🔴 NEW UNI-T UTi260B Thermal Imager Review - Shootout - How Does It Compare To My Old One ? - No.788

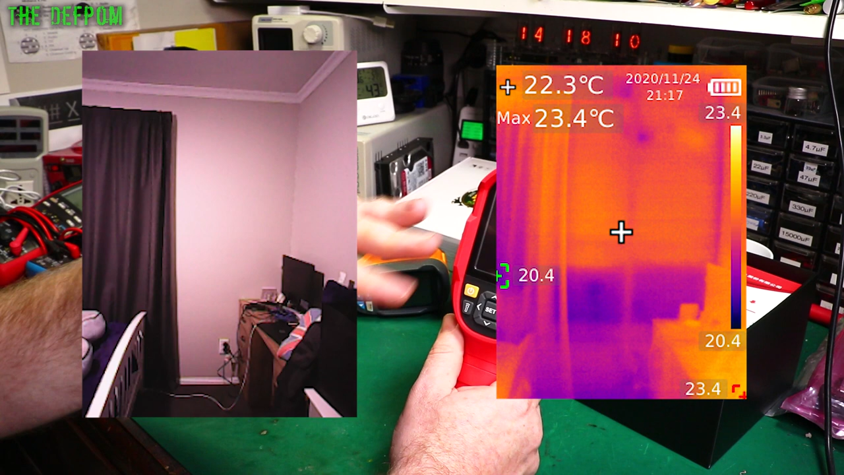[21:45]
On screen: spot 22.3°C, max 23.4°C
So you can actually see the big temperature drop between the top half and the bottom section, which they had not put the insulation in.
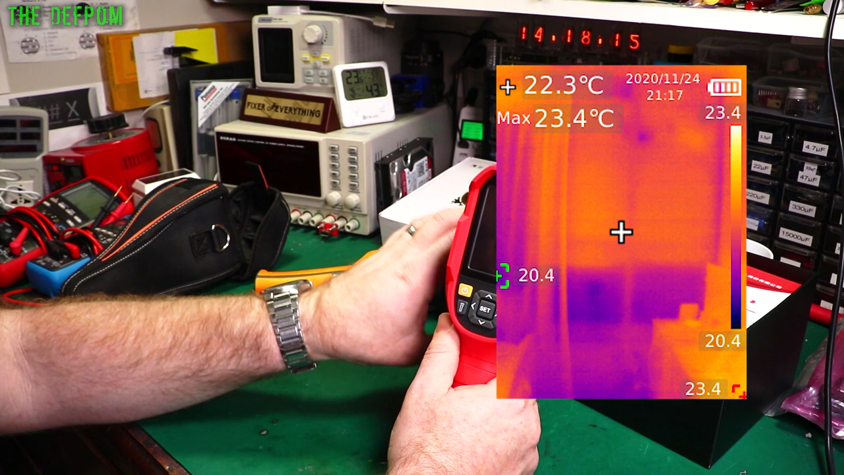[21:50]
On screen: spot 22.3°C, max 23.4°C
So you can actually see that. You can even see the studs and the beams and the roof and stuff like that because of the thermal differences, you know.
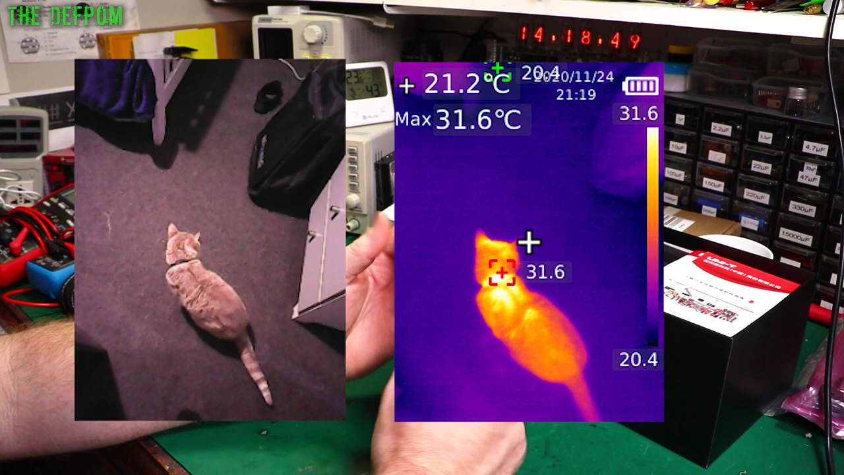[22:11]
On screen: spot 21.2°C, max 31.6°C
You can take pictures with it. You can hook it up to your computer. Allegedly, I haven't tried it myself yet. I will actually be trying that at some point. And you can use PC software. I think it does Windows 7 or Windows 10, something like that, I think it could support.